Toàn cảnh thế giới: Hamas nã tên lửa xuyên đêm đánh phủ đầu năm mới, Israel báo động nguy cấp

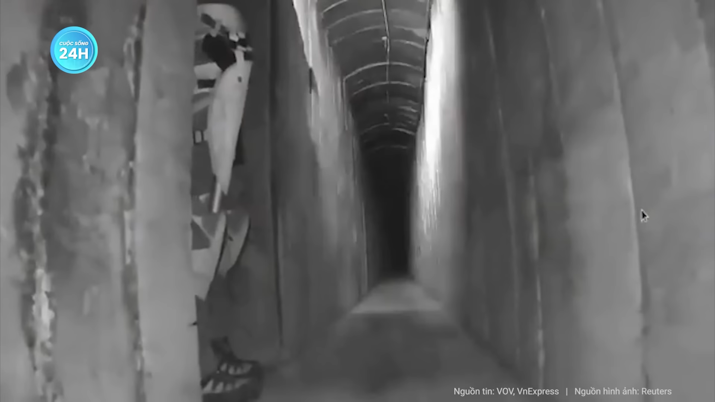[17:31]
vai trò như vũ khí tấn công Khi Thủ tướng Israel Benjamin Netanyahu tuyên bố sẽ loại bỏ Hamas
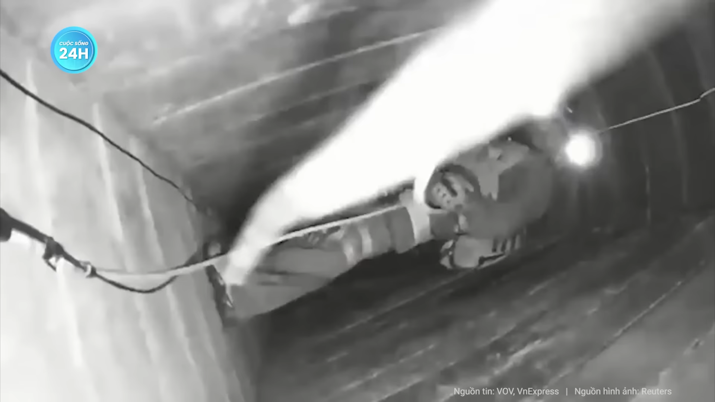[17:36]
Một trong những thách thức mà Israel phải đối mặt sẽ là mê cung đường hầm bên dưới Gaza Một thế giới dưới lòng đất với những lối đi chật hẹp,